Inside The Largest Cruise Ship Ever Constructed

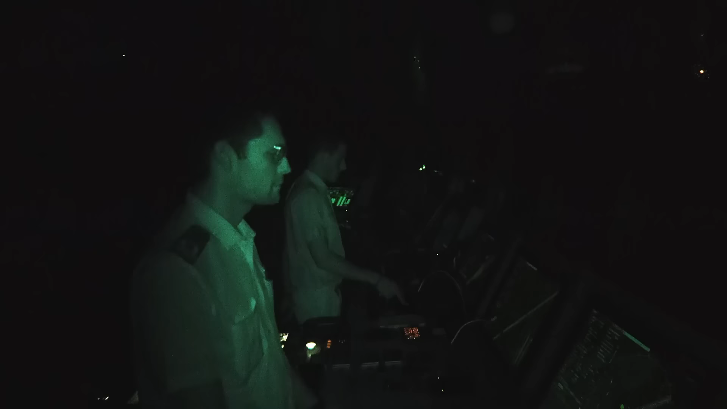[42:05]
Throughout the night, three-man teams work shifts on the bridge.
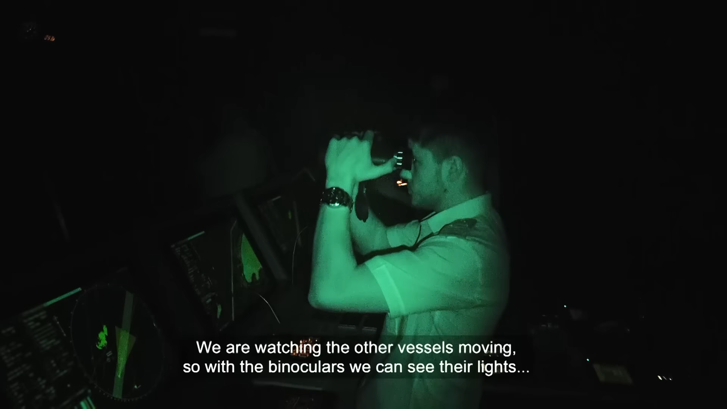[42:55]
We are watching the other vessel moving.
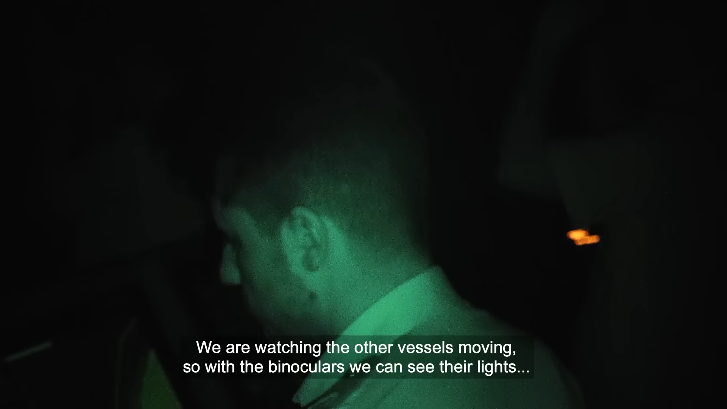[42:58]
So with the binocular, we can see their light, especially with the small boat, a fishing boat, that many times are not plotted on the radar screen.